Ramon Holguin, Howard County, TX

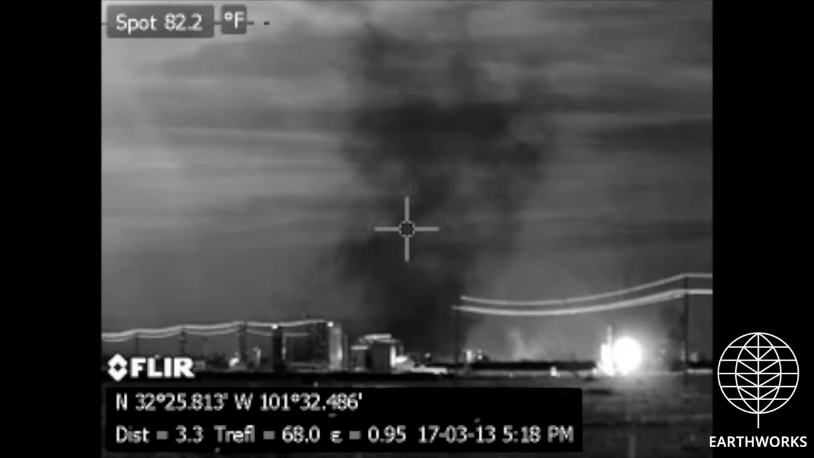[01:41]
On screen: spot 82.2°F
It's this infrared camera where we can actually see the emissions coming out of the tank batteries and how much it is.
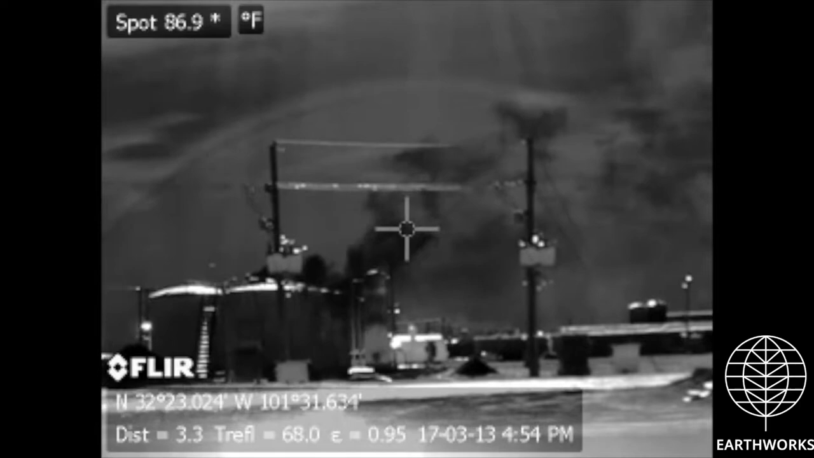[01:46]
On screen: spot 86.9°F
And it was a big wake-up call for me.
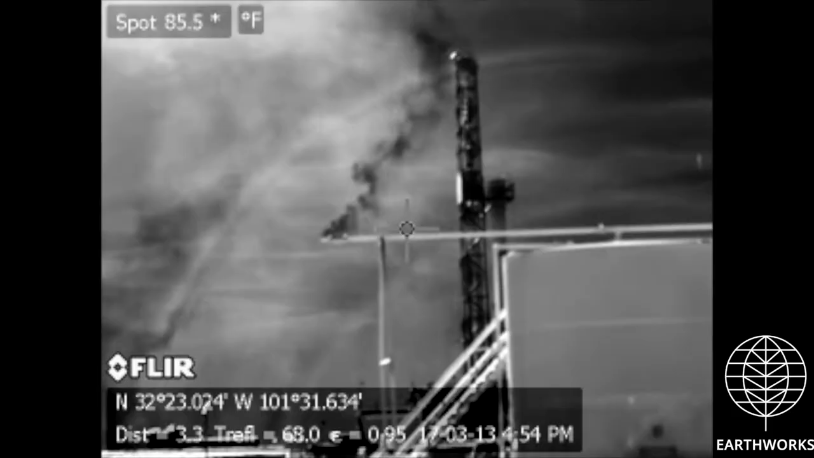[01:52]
On screen: spot 85.5°F
It opened my eyes as to just how much
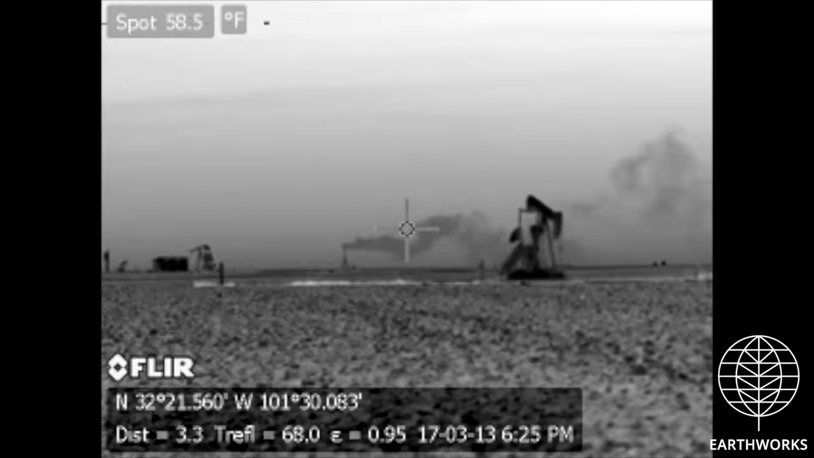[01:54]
On screen: spot 58.5°F
emissions are being put into the air and what we breathe every day.